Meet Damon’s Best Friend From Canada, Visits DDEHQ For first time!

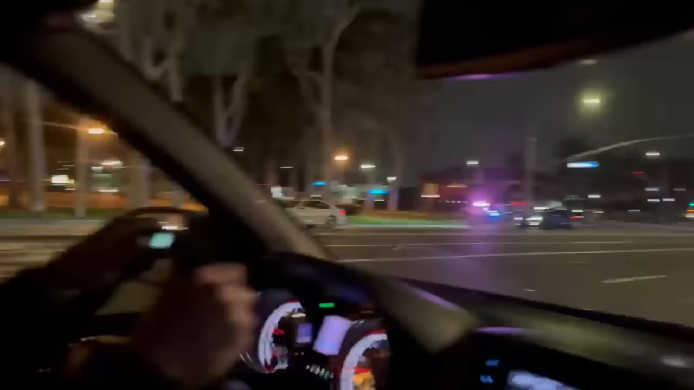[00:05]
DD's on scene. I saw more cops over here. Flashing lights right here.
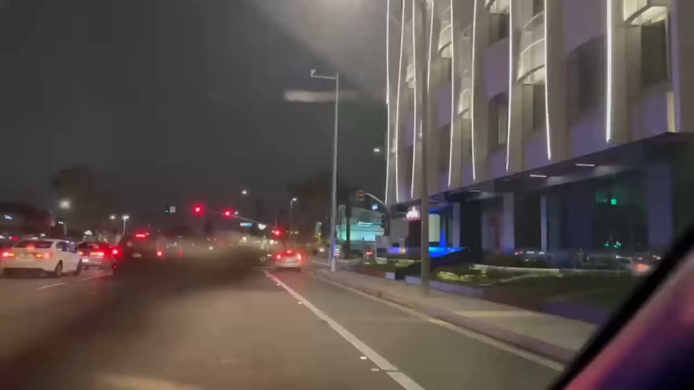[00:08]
On the other side of this building, too. Right there. Phil's coffee, Presley.
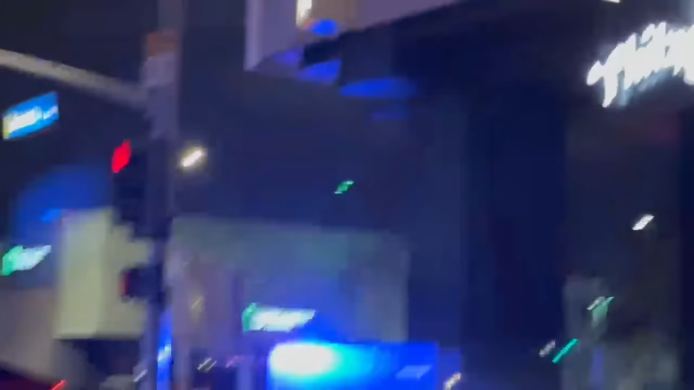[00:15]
Little shout out to Phil's coffee. Hey, Phil. It's a good.
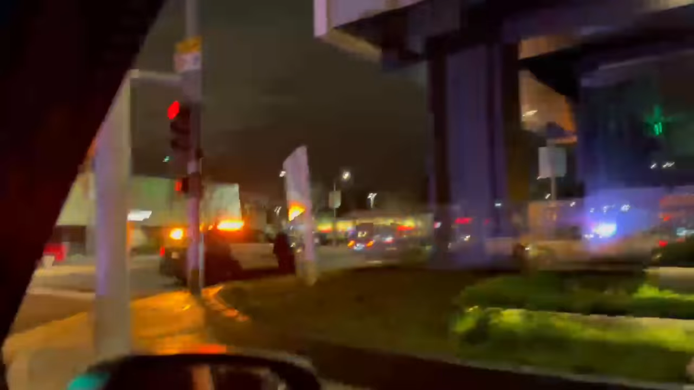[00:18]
What we got going on here? Hold on. DD's first on the scene. DD's. Hold on. Whoa. What? How?
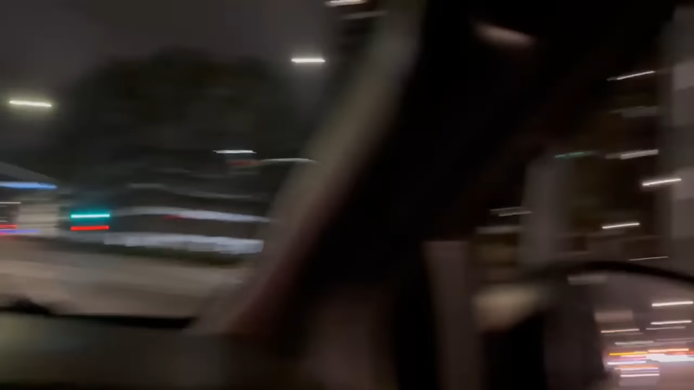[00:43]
There was like three cop trucks or SUVs.
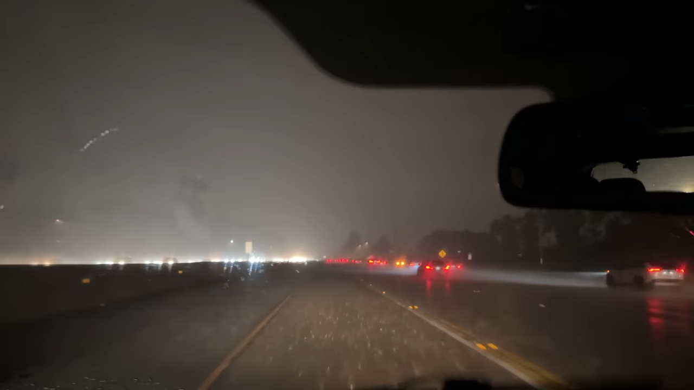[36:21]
My goodness. California, what is going on?